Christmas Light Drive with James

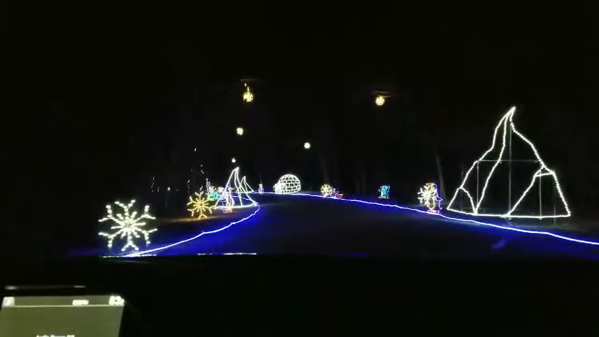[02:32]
Cray. What is it? Penguin. Is it beautiful? Penguin. Penguin. Penguin. Say peng. Pen. Penguin. Penguin. Say pen. Penguin. Say pen. Say pen. Gwen. Penguin. And he's just going to say it like that to be silly. Don't touch. No.
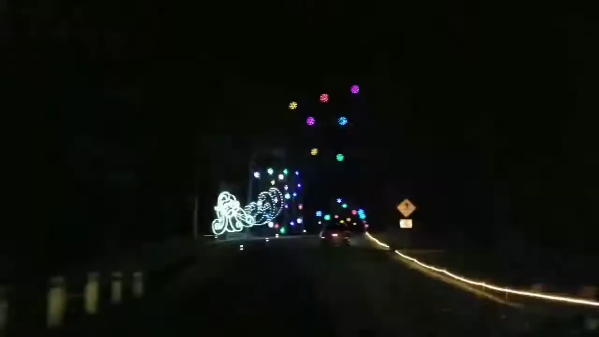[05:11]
Gray. Oh. Oh, going through the tunnel of snowflakes. The snowflakes. Cool. See him above us? See, he's wow. blowing the wind. Yes. What color it's are they, Jay? Mr. Winter. Yes. What colors do you see? Nope.
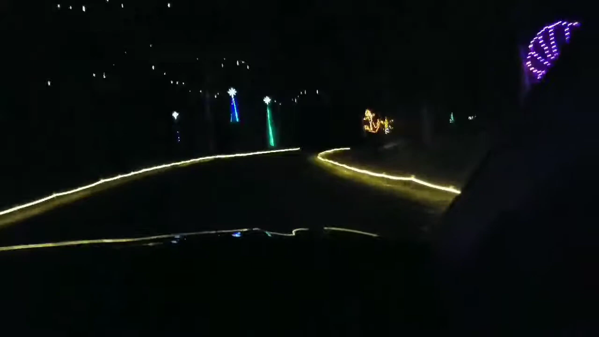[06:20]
Do you need to come sit back here? No. Then stop. And watch your it's lights. It's like the non-wild over there. Watch your lights.
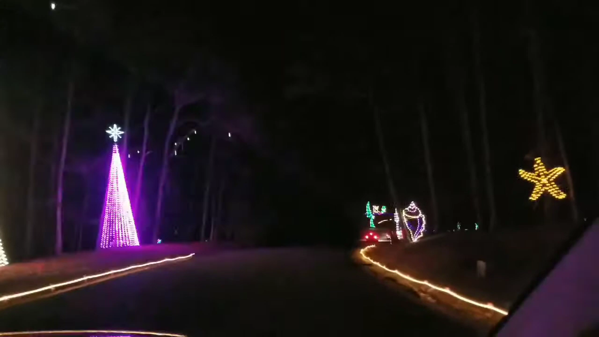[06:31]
And another tunnel over there. Mm-hmm. It's another tunnel. See, water fountain. We're going to pull over and look at the boats out and here for a minute. And a fish. Yeah. And a fish. Look at a dragon.